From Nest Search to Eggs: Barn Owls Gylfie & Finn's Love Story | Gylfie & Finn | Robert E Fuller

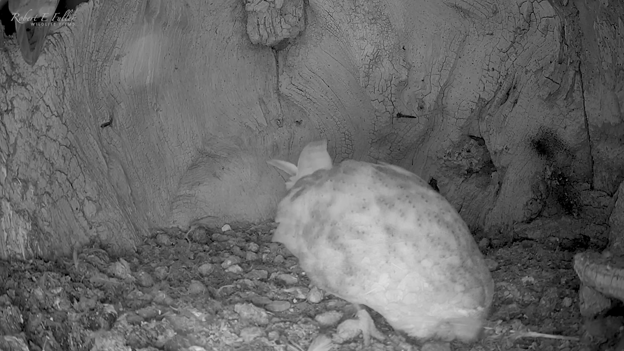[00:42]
And Gylfie even begins to nest scrape, a sign she might choose this spot to lay her eggs.
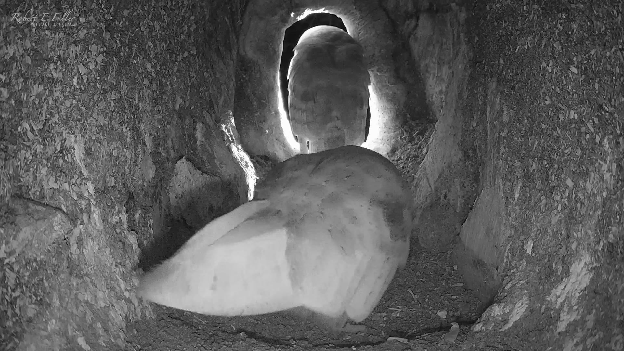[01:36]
And the nest scraping here too.
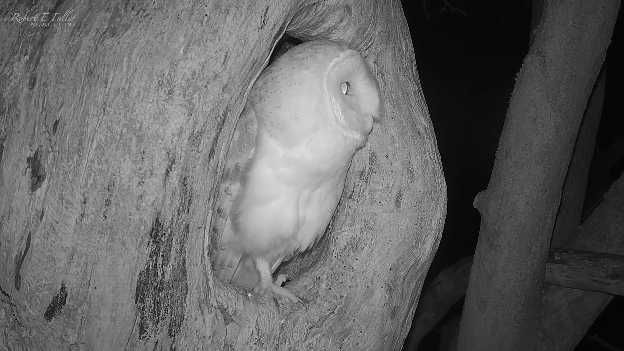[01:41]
But soon Ash Stump is occupied. Kestrel pair Mr and Mrs Kes move in and begin courting here.
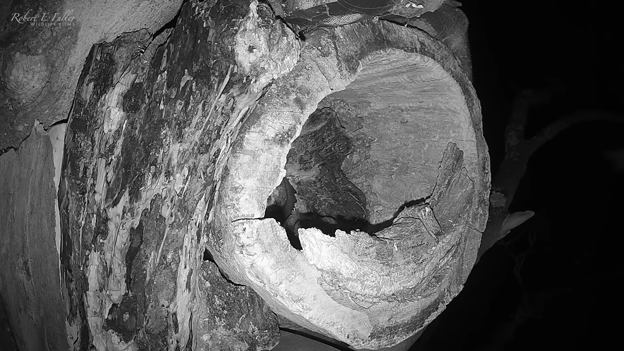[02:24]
But she's not the first here.
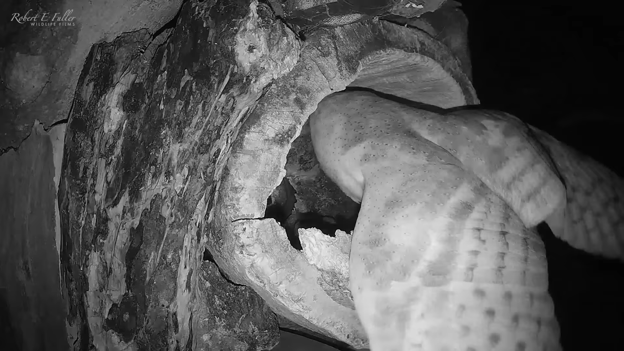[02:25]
Tawny Owl Bomber is already inside. But this doesn't stop her entering.
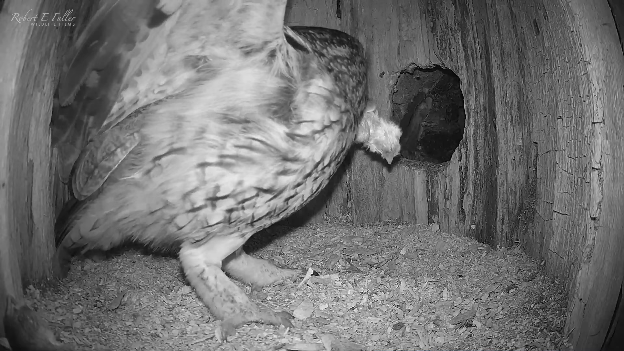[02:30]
And a vicious fight ensues.
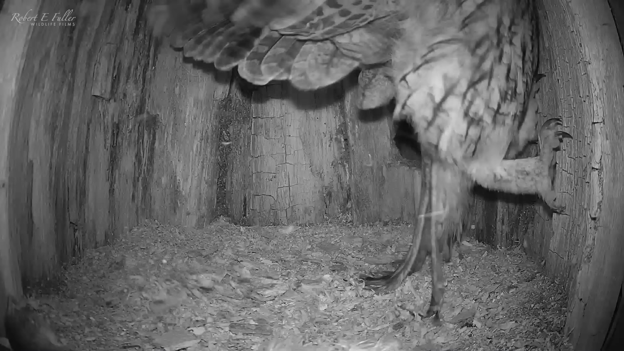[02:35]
The female Tawny Owl Luna hears the commotion and lands outside.
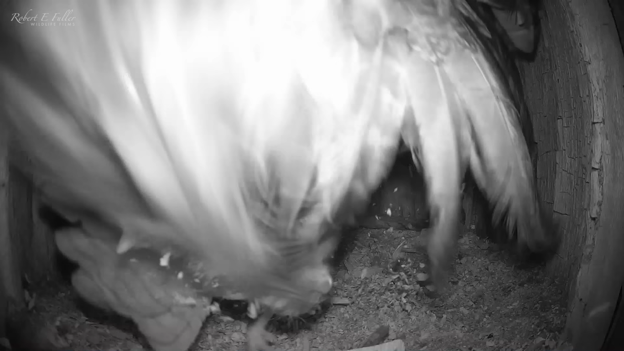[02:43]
It's a ferocious flurry of feathers and talons.
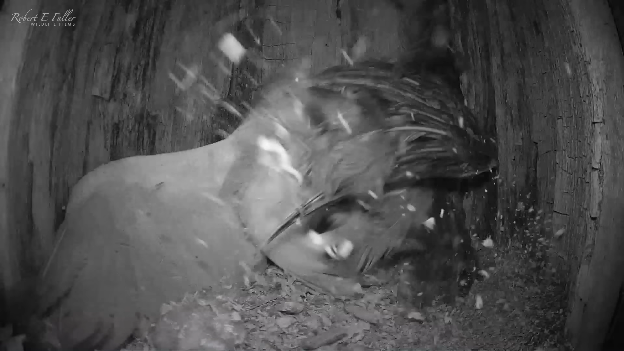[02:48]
And in the chaos, Bomber retreats. Gylfie isn't far behind.
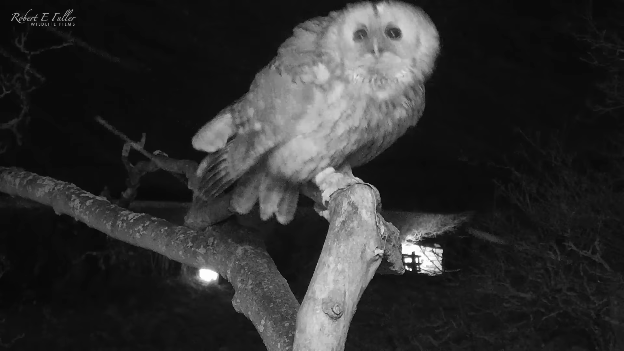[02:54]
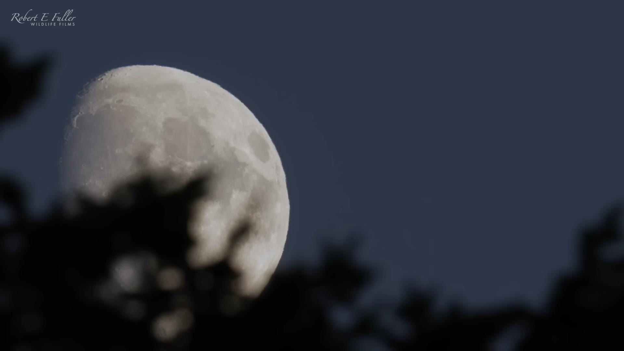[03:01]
It looks like there's going to be some competition for the Beech Stump nest.
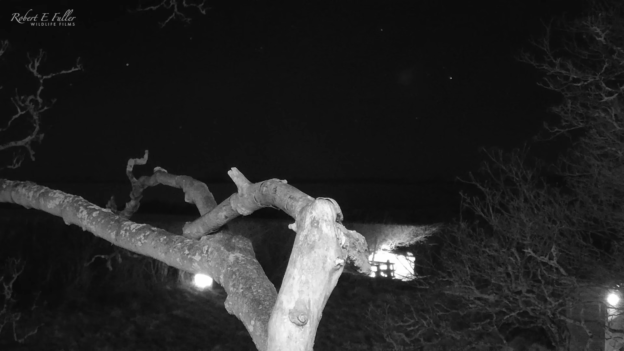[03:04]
But this doesn't stop Gylfie bringing Finn for a look.
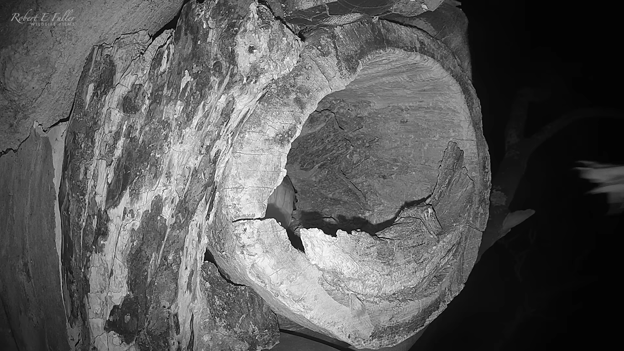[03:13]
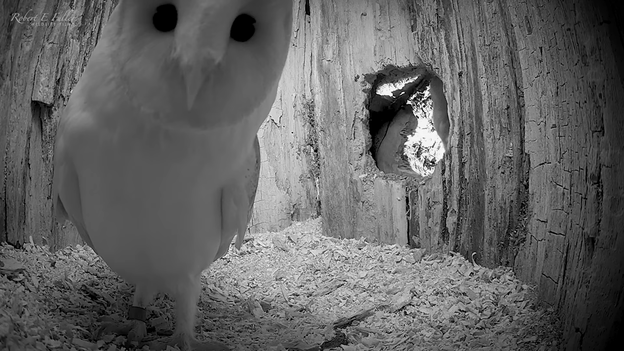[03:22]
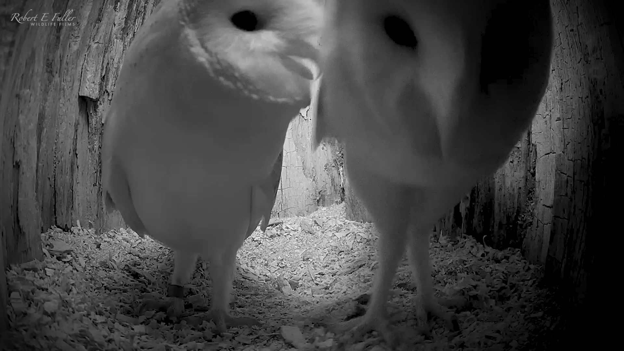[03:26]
The pair seem to like it inside. And Gylfie even scrapes here too.
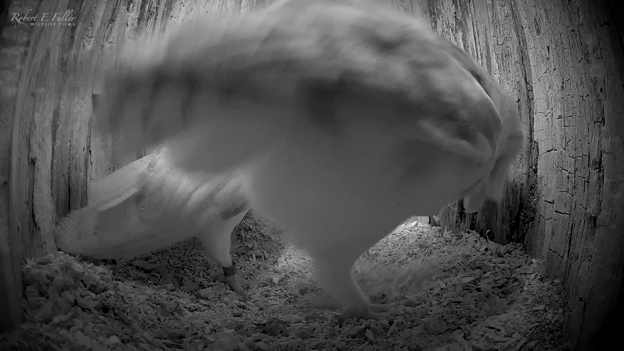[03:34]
She can't seem to make up her mind.
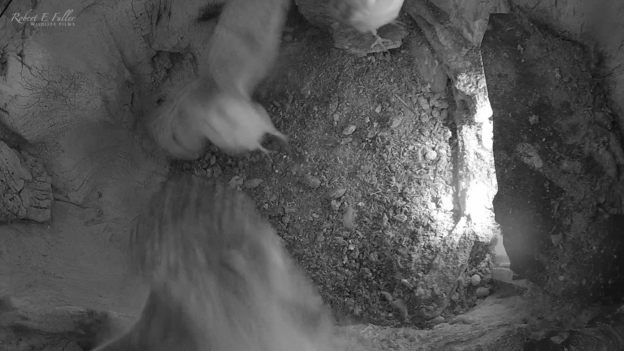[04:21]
The owls tumble with the talons interlocked.
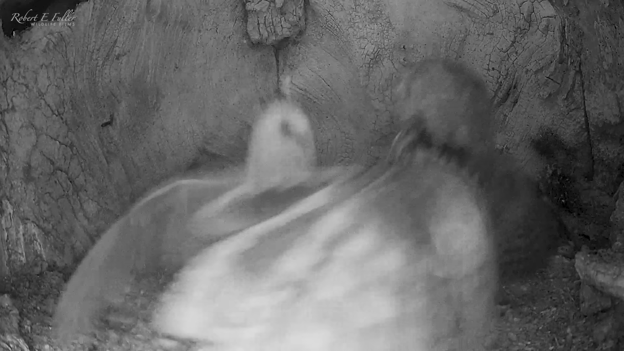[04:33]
Break apart and Luna dashes out, with Finn hot on her heels.
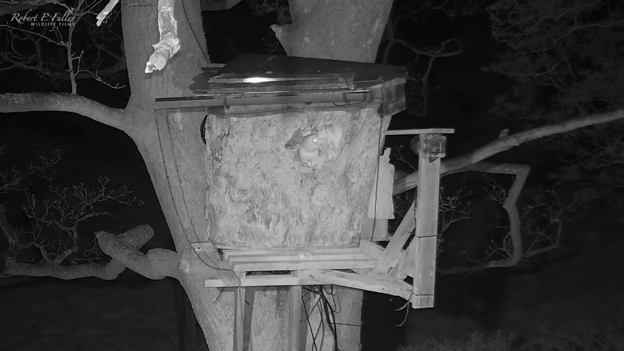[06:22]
Finn drops by the beech stump.
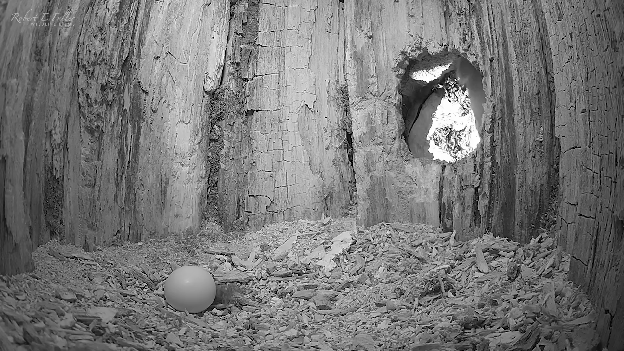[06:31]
He seems amazed to find an egg and gently taps it with his beak.
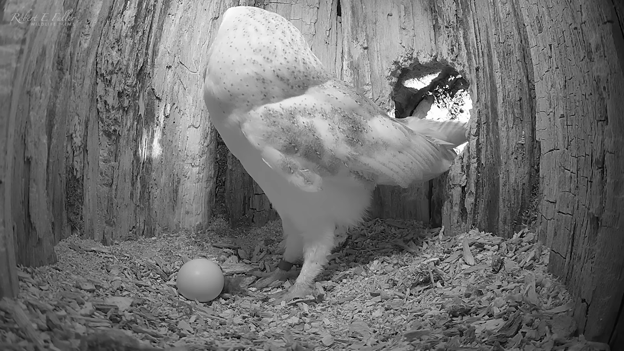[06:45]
After a brief look around, he satisfied his curiosity. Gylfie's also still unsure and heads over to check out the ash stump.
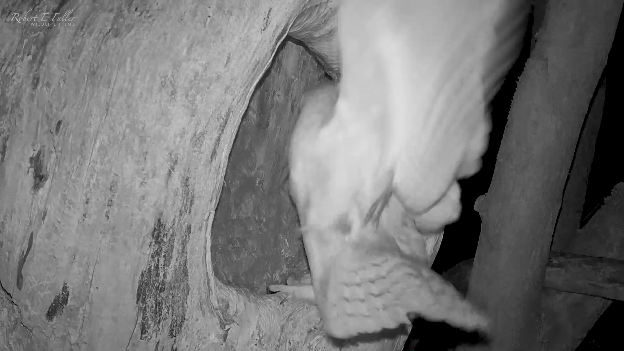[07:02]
But female kestrel Mrs.
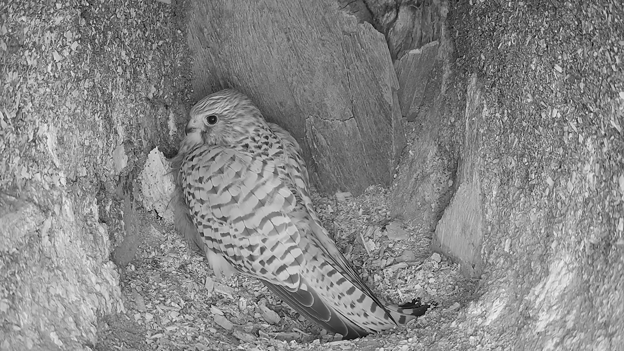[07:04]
Kes is inside. The pair have a brutal tussle, lashing out with their talons.